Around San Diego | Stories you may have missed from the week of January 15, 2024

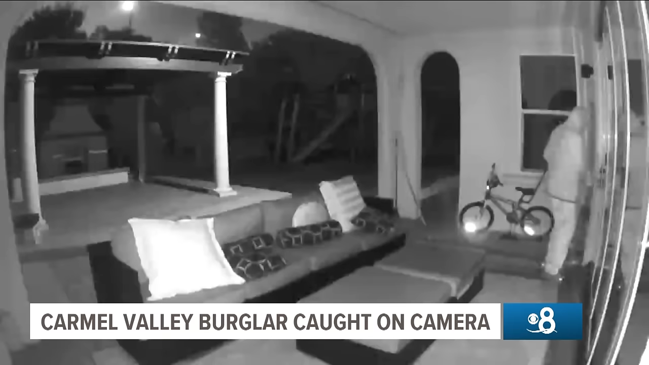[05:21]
He then spots the camera and waves to it before turning it away. To me, he looked very confident, and he knew what he was doing, and he was not scared at all. The owners say that his methods were similar to the band of burglars known as the South American Theft Group.